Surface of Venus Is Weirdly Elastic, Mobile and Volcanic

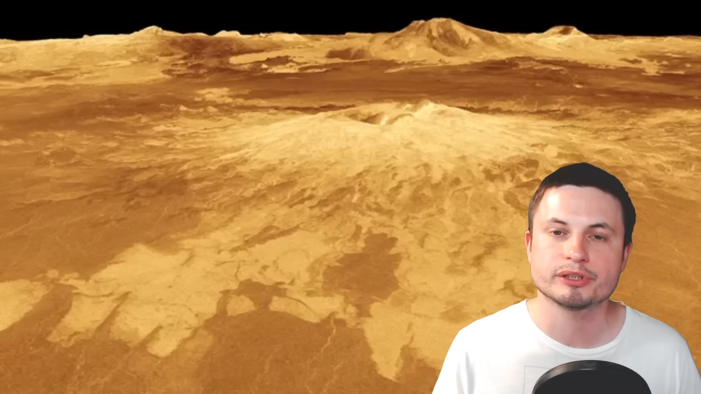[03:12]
But we have seen the signs of past volcanic eruptions from relatively recently that may have changed the surface quite dramatically. And here is actually one of those images that was produced by one of the probes flying around Venus that indicates the surface here is somewhat young, with the obvious only explanation possible that this was done by a recent volcanic eruption. And here is one such example of a potential proof that some of the regions here are still volcanic. This object here, Idus Mons, is probably a volcano.